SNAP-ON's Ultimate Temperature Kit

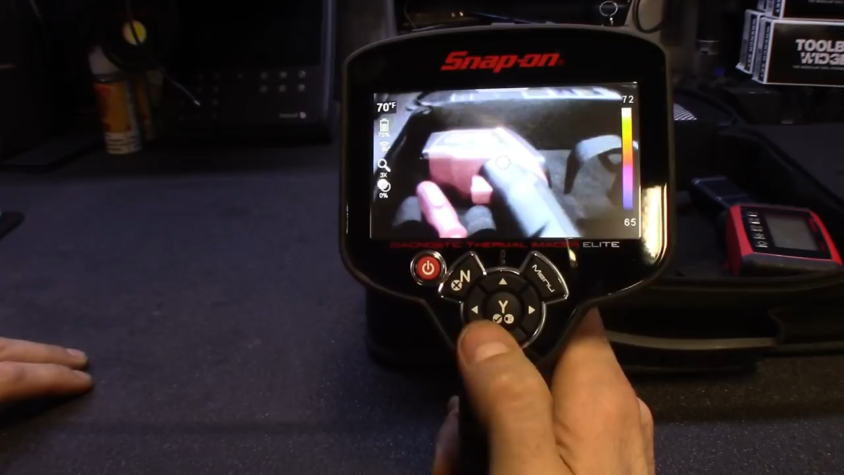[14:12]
but, you know, this one is, uh, definitely gonna hopefully save me some time here,
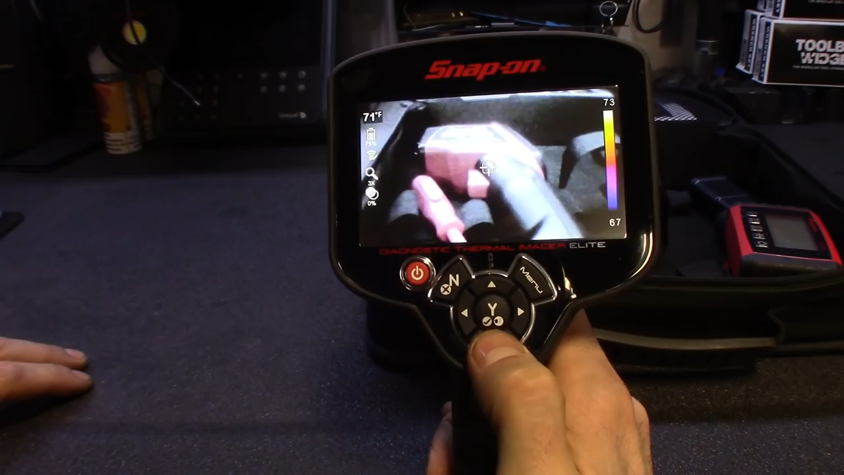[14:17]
On screen: spot 71°F
oh, here's, it does have a light, so that is,
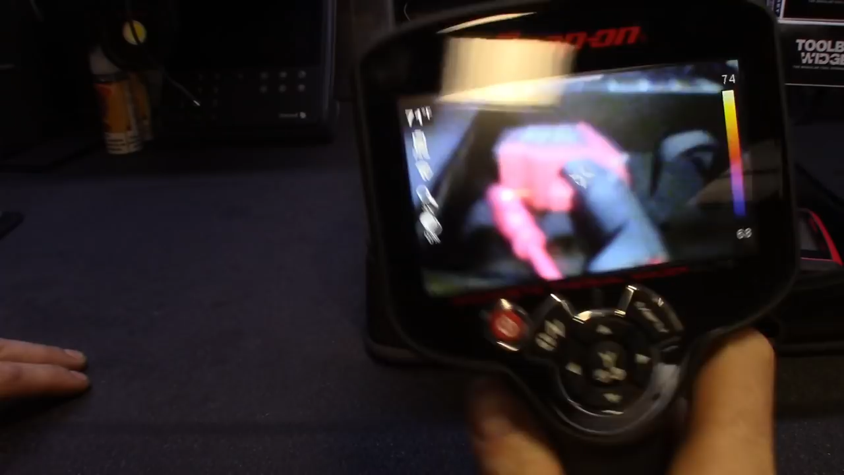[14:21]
that is the light in the back,
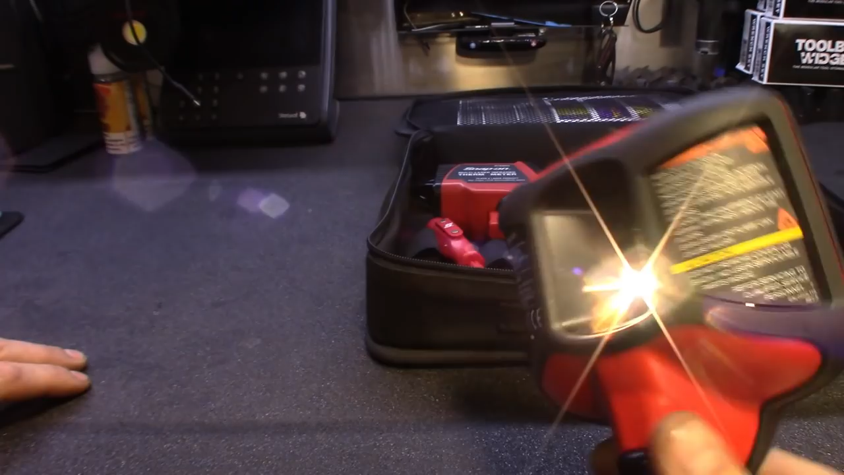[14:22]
I don't know if you guys are catching that, it does have a light back there, so you kind of, you're shining into a dark area,
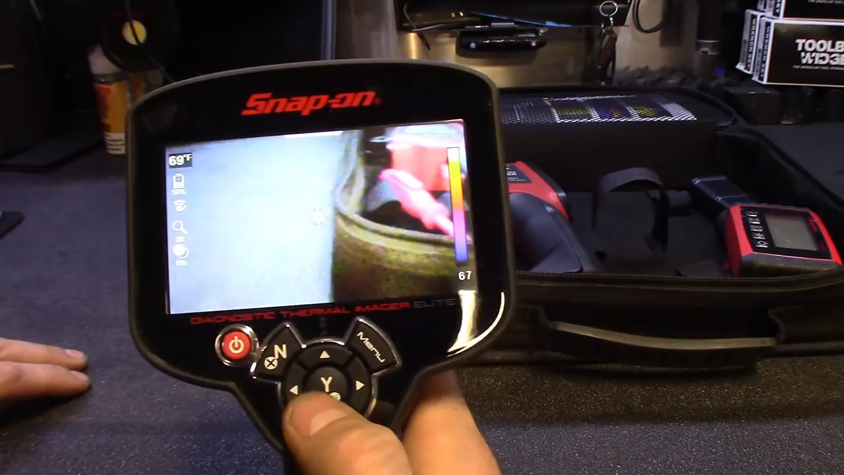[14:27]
you at least light it up, here, let's see what the thermal imaging with the light on,
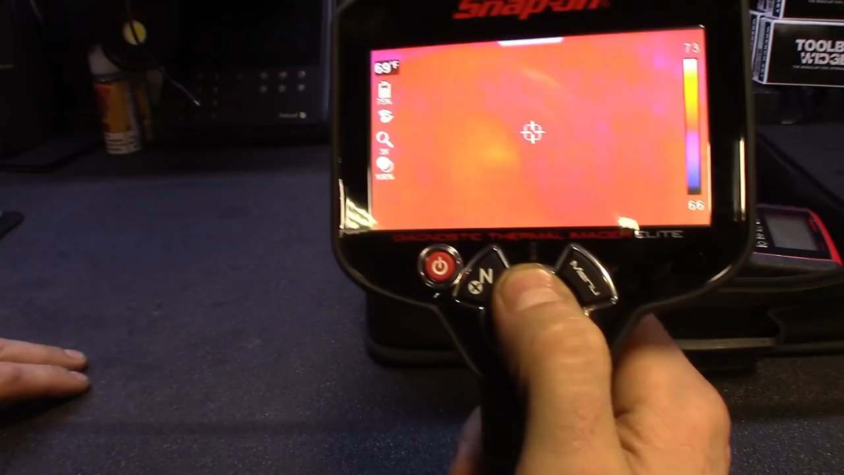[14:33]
On screen: spot 69°F
I don't know if that changes it or throws it off at all, probably not, light on, light off, but, and then I notice too,
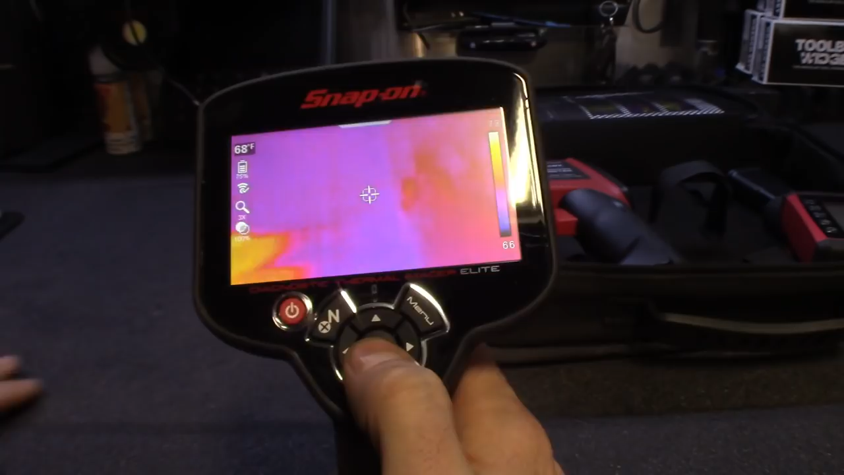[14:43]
you set your hand down, even when you lift it up,
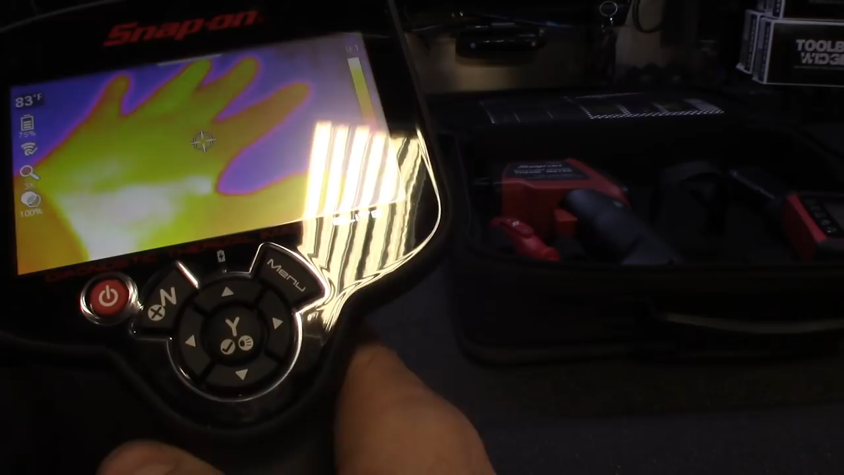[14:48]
it shows the heat signature of your handprint, so it's pretty cool,
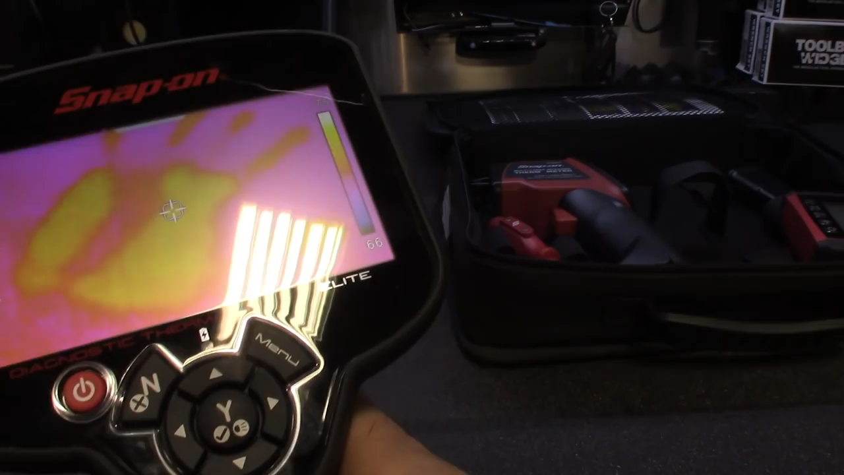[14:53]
it also shows heat reflection too, you can see the back of the toolbox back there,
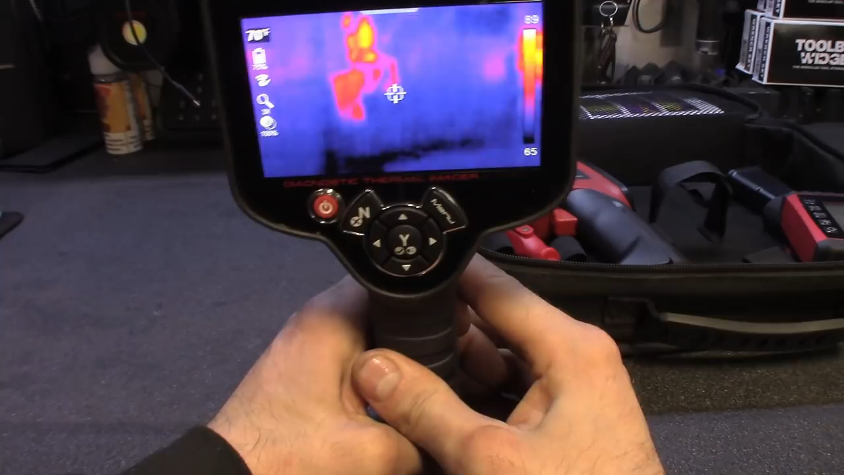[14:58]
you can kind of see me back there in the reflection of the stainless steel,
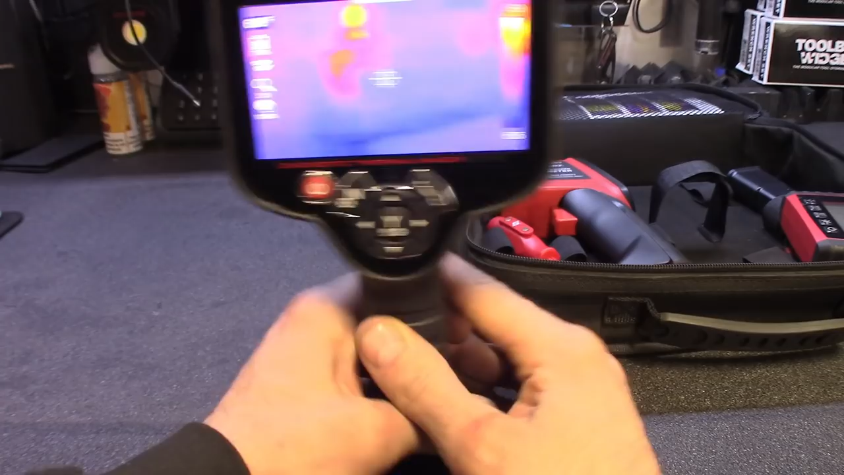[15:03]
so, not sure how heat signatures work,
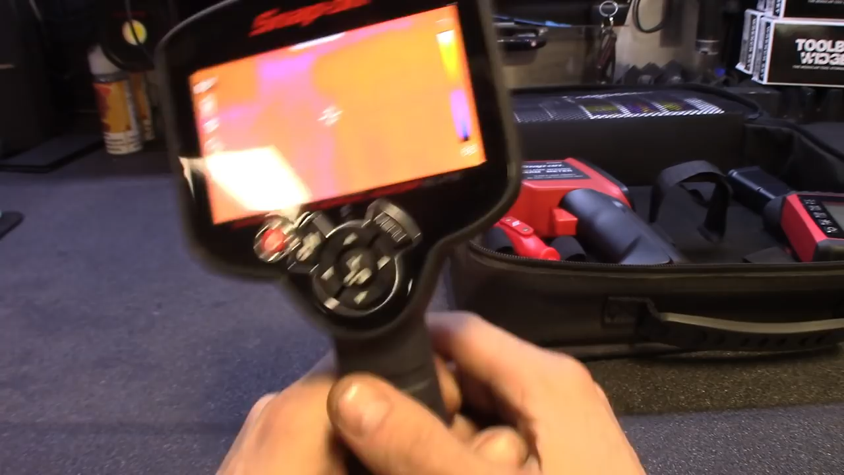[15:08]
but this thing's definitely cool, and then whatever's in the middle there, it's showing your temperature,
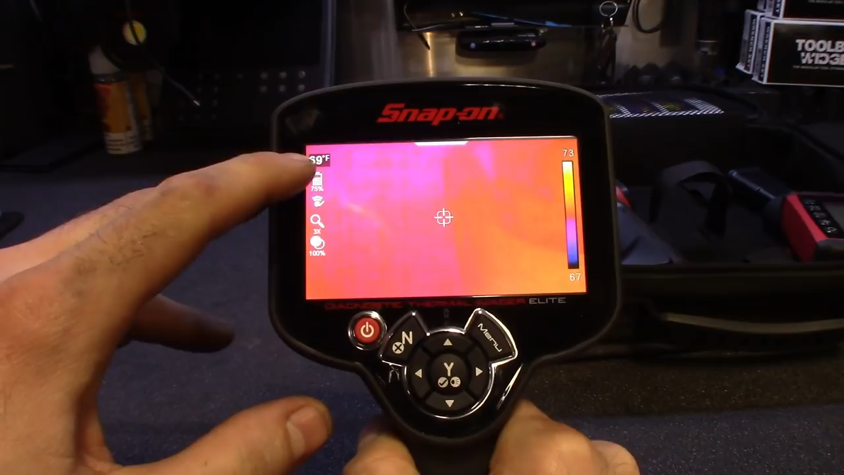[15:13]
so 69 Fahrenheit right there, that's whatever's in the middle tracer there, you guys can see,
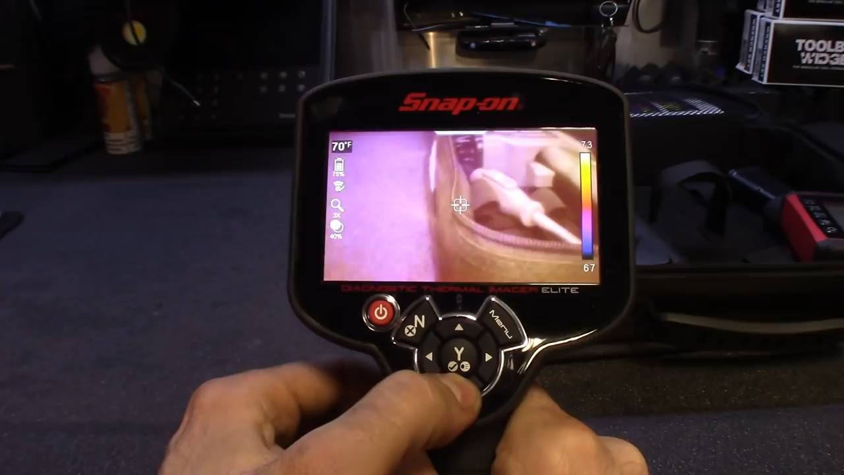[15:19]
when you move it around, obviously it gets hotter,
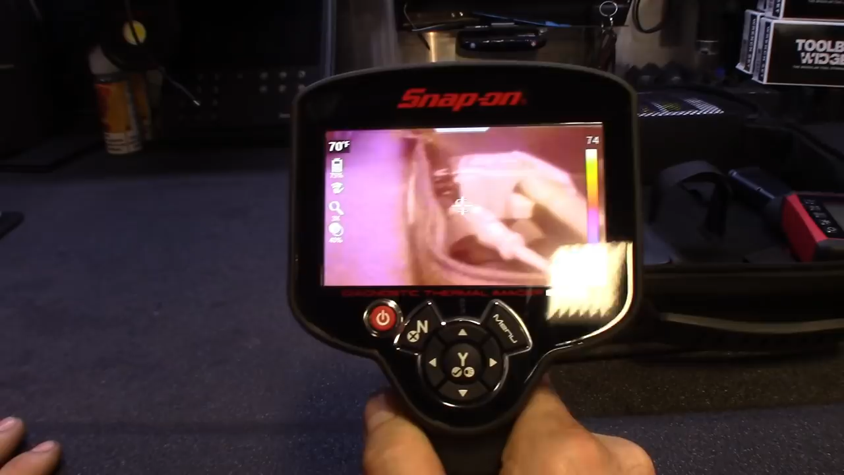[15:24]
stuff like that, but real nice, and then you could also change,
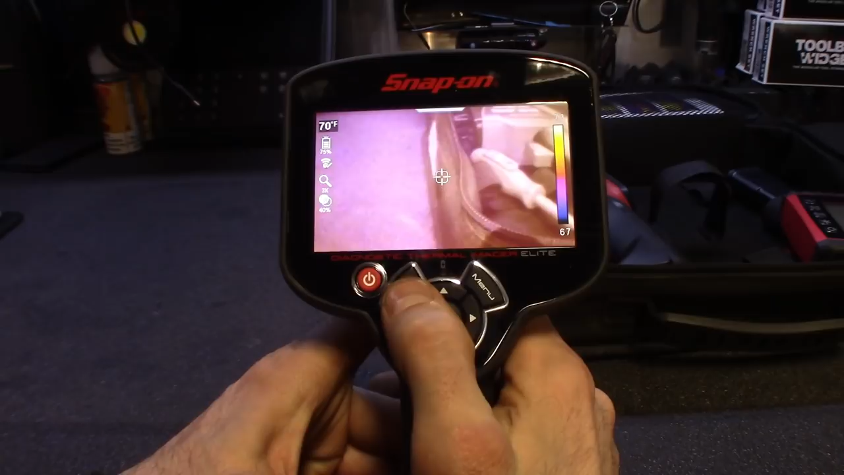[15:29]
there's probably a whole lot of feature I'd be missing in this, with this thing too guys, but you could also change the color palette,